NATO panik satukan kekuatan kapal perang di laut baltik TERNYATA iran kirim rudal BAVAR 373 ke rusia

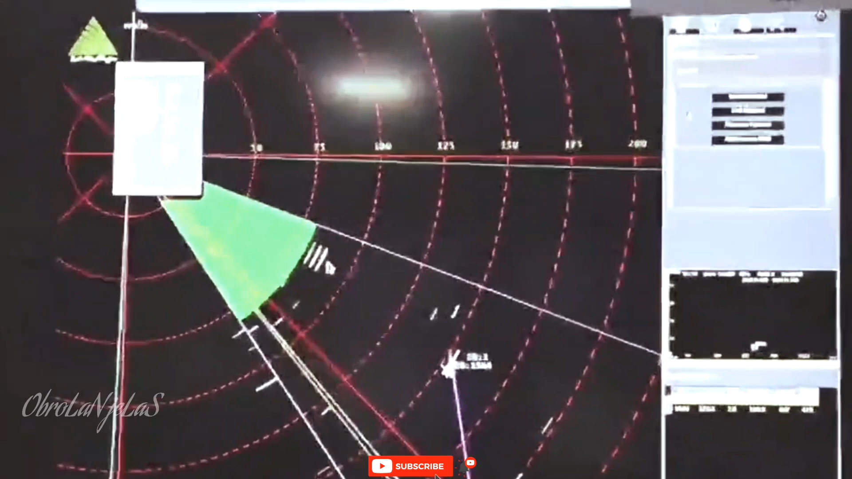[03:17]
senjata paling mampu dari jenisnya di dunia.
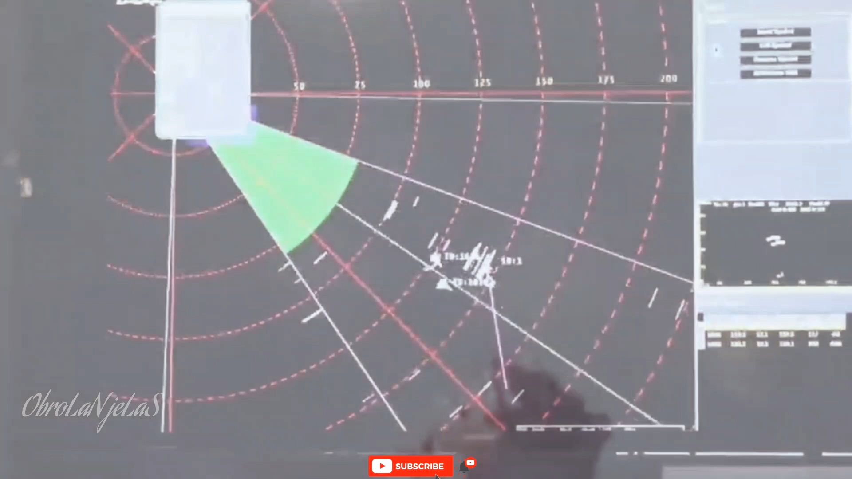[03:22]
Bavar menggunakan beberapa radar untuk mendeteksi hingga 300 target secara bersamaan.